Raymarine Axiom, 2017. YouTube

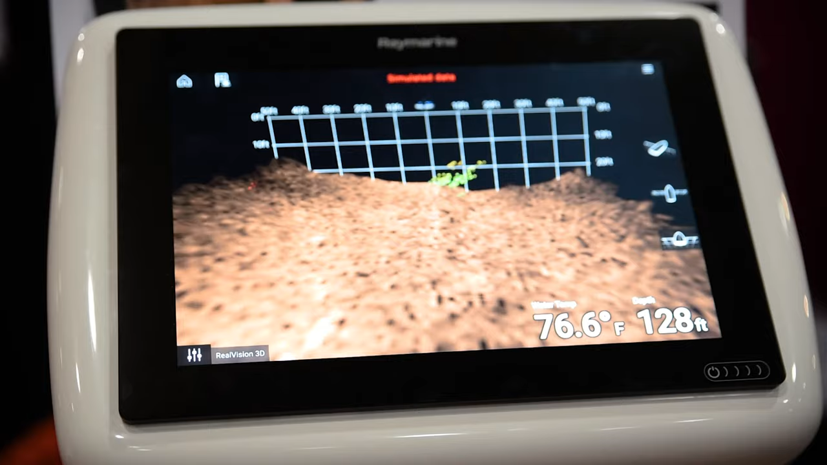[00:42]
On screen: depth 128 ft, water 76.6°F
You'd be able to see the bait balls, see the fish located where they are exactly from your boat's location.